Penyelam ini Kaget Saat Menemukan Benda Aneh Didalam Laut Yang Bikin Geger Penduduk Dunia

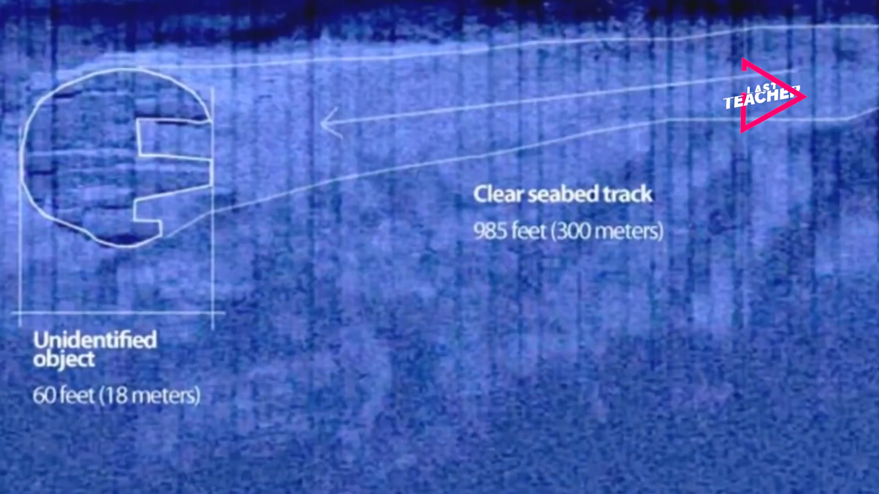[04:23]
Ada yang mengatakan formasi ini berasal dari kapal selam Jerman, senjata yang rusak dari kapal perang kuno, dan masih banyak lagi.